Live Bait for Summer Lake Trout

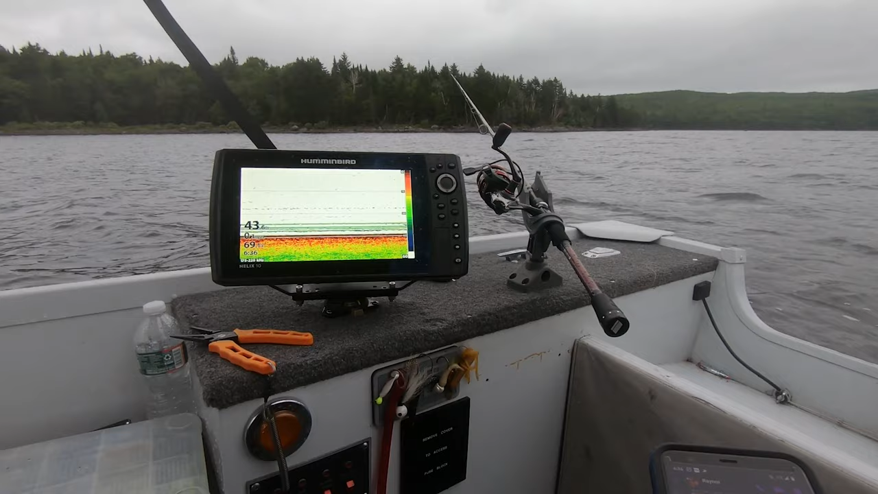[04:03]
lake trout that you know came up from the from the deep lake trout coming down to it right now
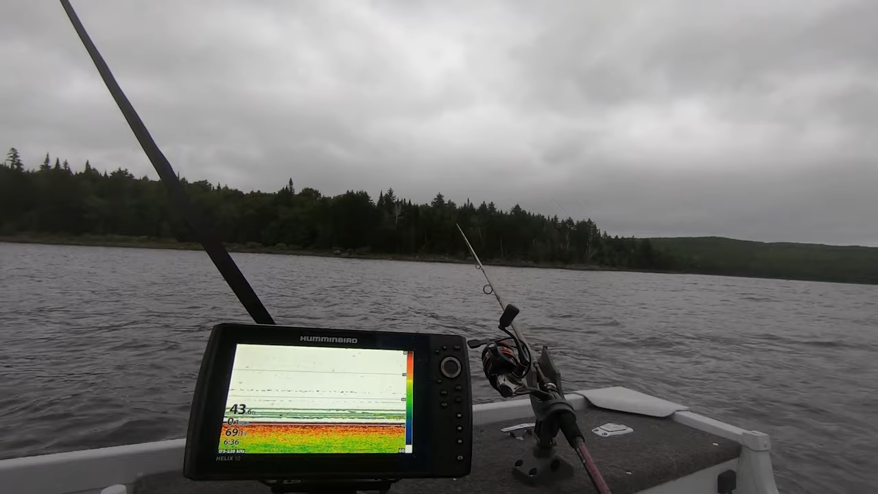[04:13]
lake trout's all over it lake trout coming up to it now i cut a little probably 18 inch or keeper size for up here yesterday on the 12 pound i don't know if these fish are line shy or not
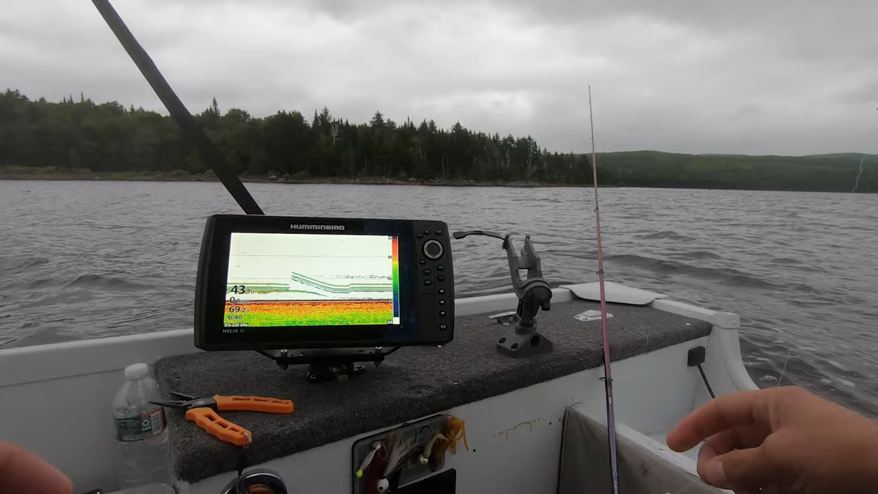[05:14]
all right let's get this thing set up might have just lost my uh my sucker multiple lake trout multiple lake trout
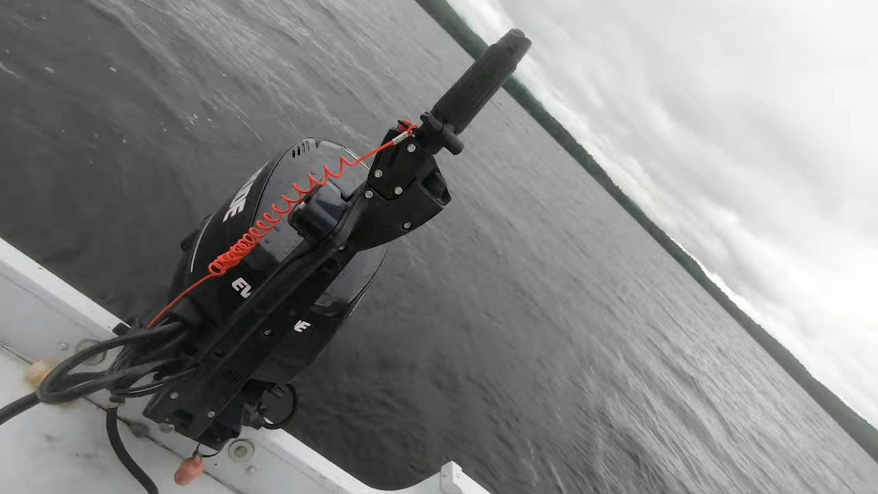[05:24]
goooly freaking lake trout everywhere guys oh it was in its mouth
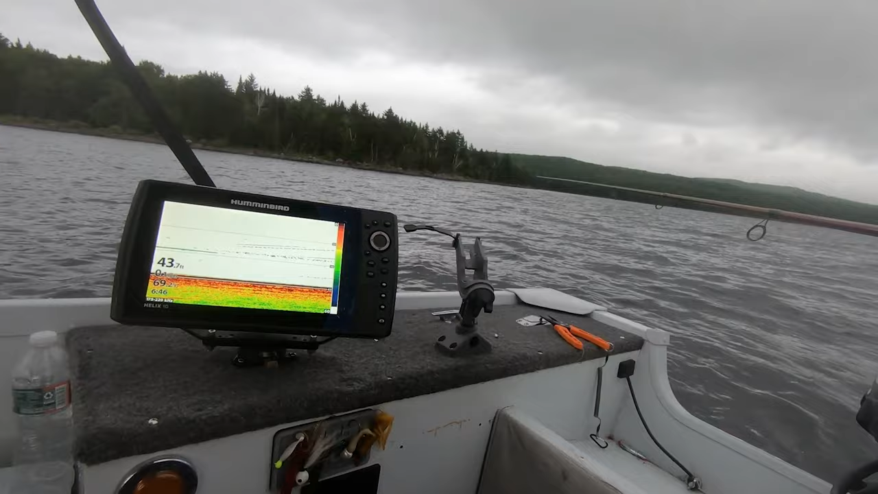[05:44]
might have to put a smaller hook on as well i don't know i'm currently feeding these freaking lake trout though multiple lake trout come on
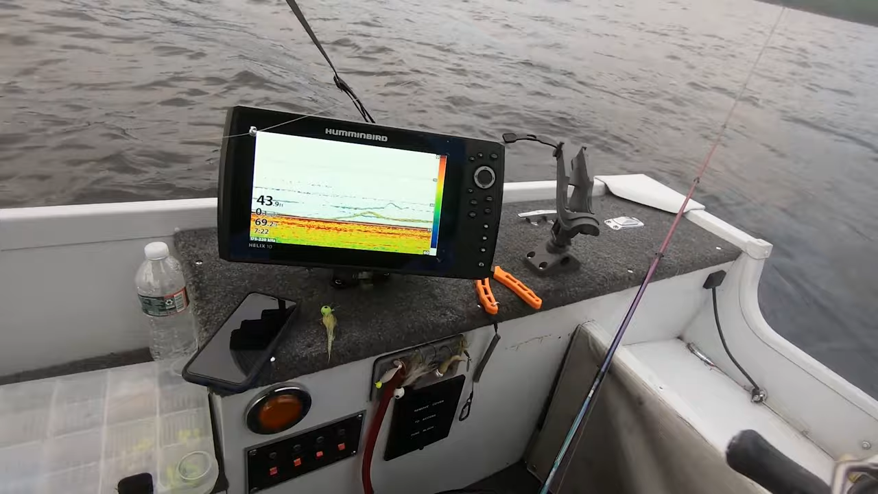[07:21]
got multiple fish down there right now so i'm gonna not even retie that
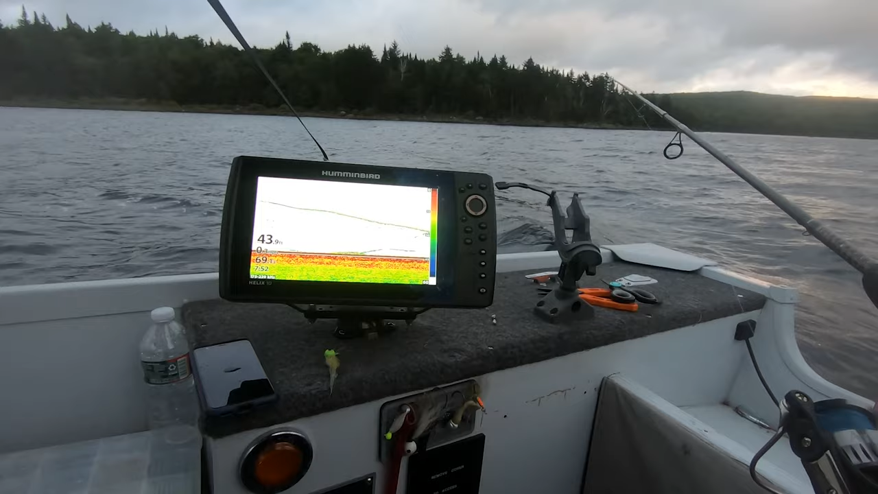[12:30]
something's shooting up to it right now actually you know what let's check from each of those shiner's still on there you need it
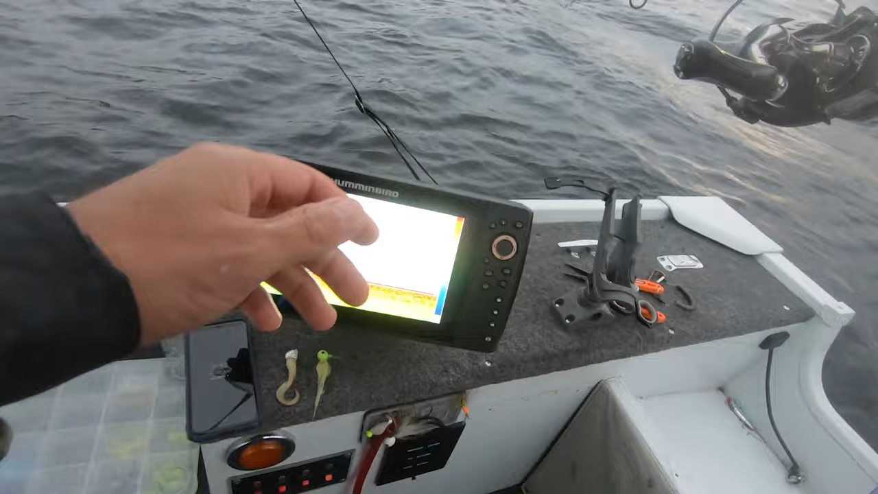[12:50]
there he is just gotta let him eat it for a second
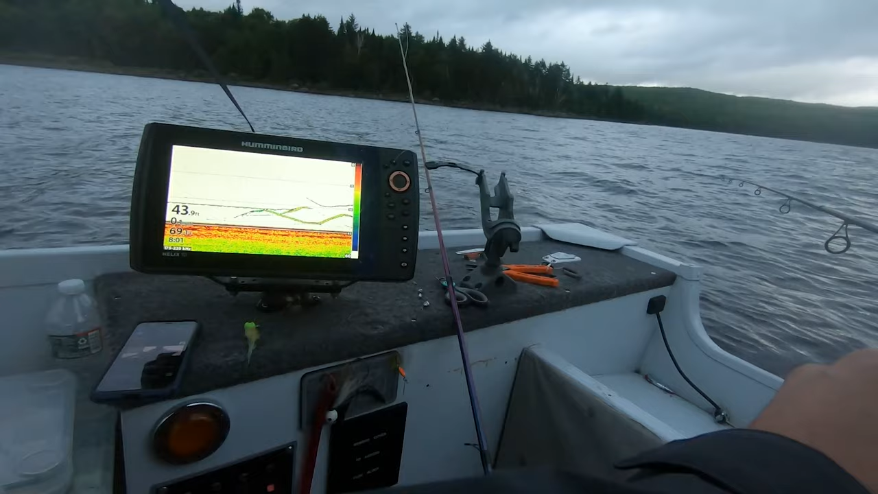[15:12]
it's all over that not fair
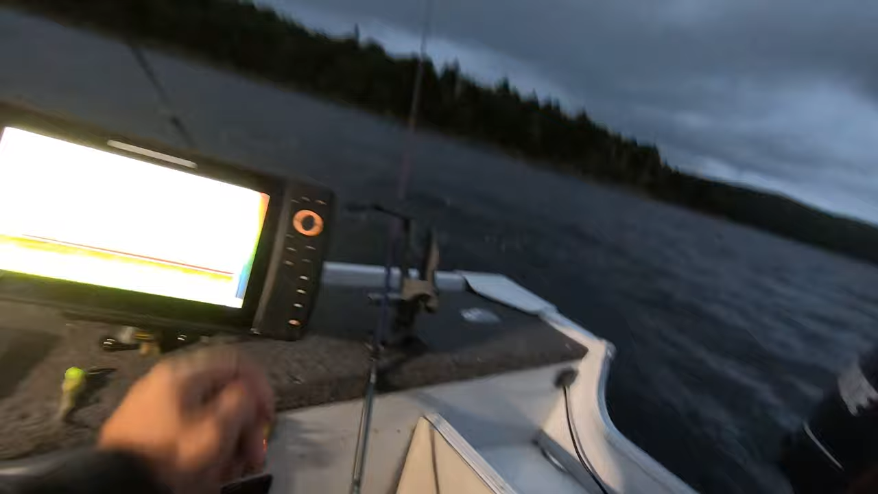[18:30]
got it not even feeling the bite i'm just kind of going by like he's there and he's chasing it i'm just going to set the hook because he's vertical i'm vertical that means the hook is straight up and down it's just like getting a purchase on that fish is hard